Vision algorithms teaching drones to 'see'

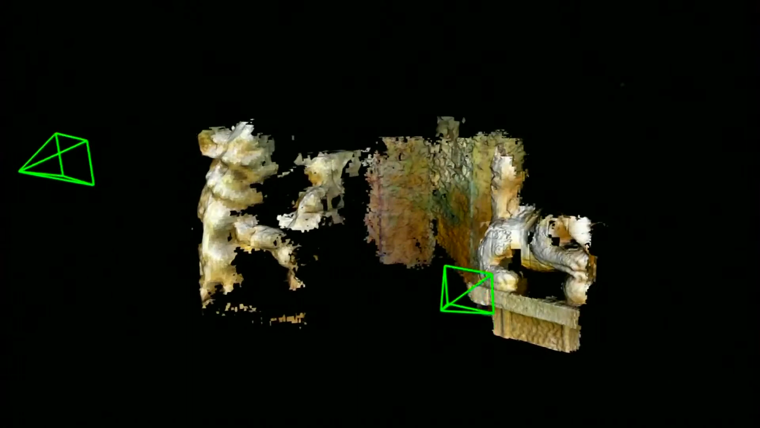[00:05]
Drones working together to build a 3D model of two statues in real time, using computer vision technology.
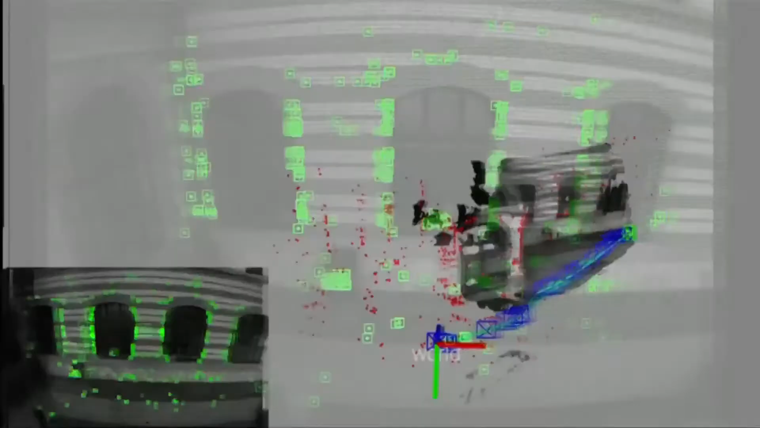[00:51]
And judging how these landmarks move from one image to the next,
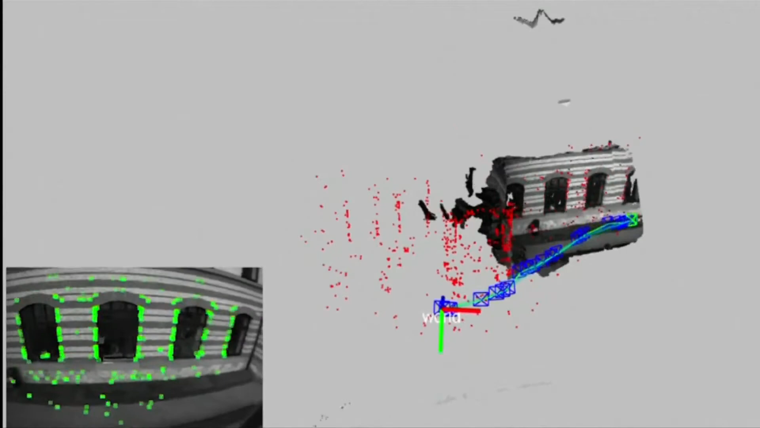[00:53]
then the drone is really reasoning about its motion,
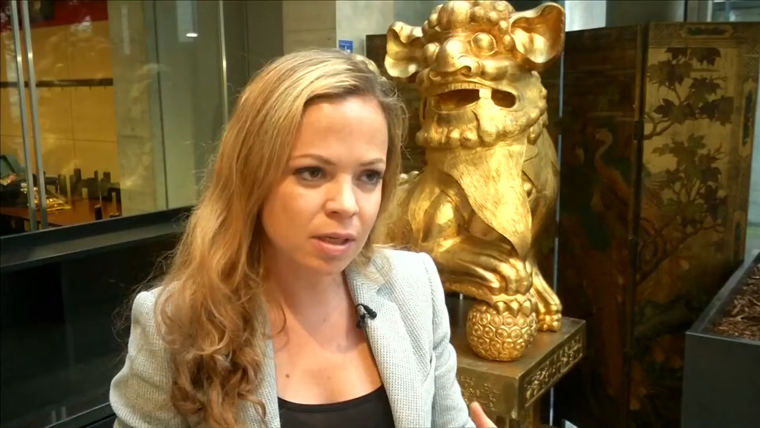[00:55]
essentially the motion of the camera.
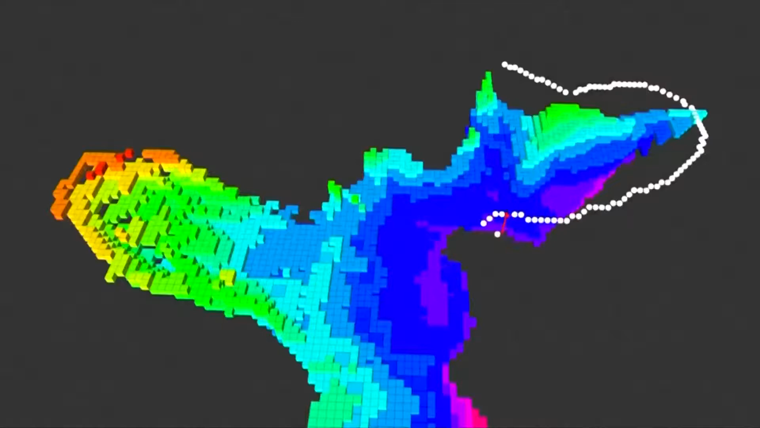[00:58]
The map it builds is the basis for the drone's understanding of space.
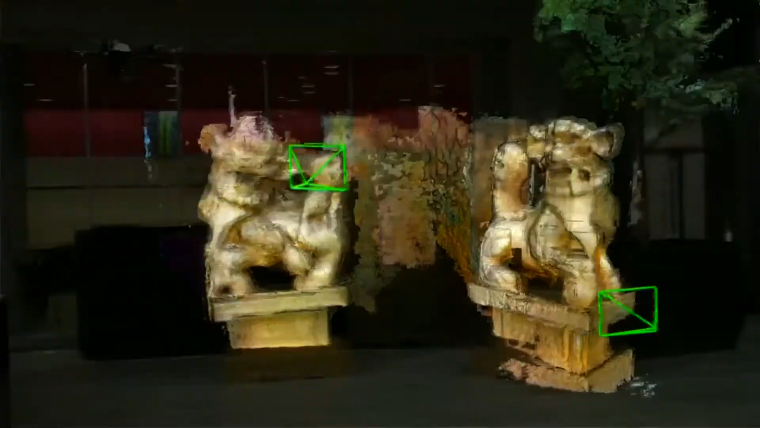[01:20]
Or, like with these statues, digitizing an archaeological site. Drones can really offer a unique platform.